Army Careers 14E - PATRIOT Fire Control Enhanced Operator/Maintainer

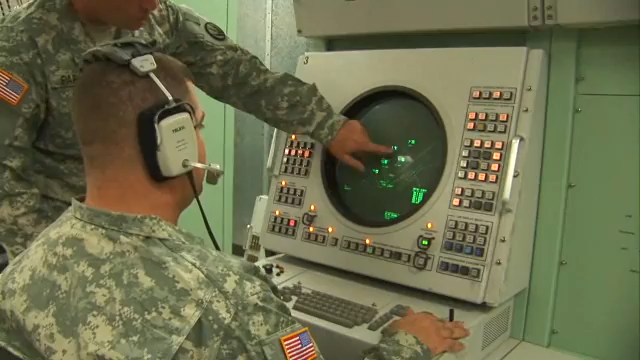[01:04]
maintain surveillance of the target display unit, assign target priorities and to engage them.
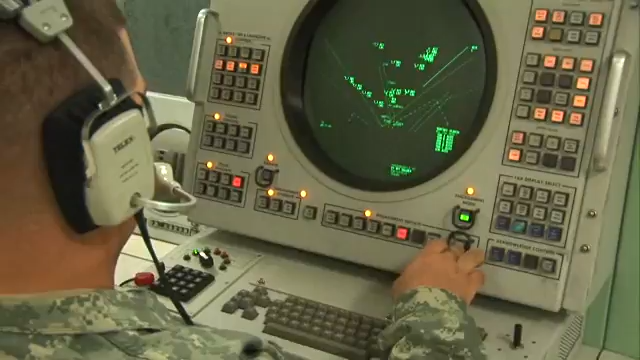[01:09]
You'll train as well to maintain your equipment, to power it up and run performance tests that keep it online.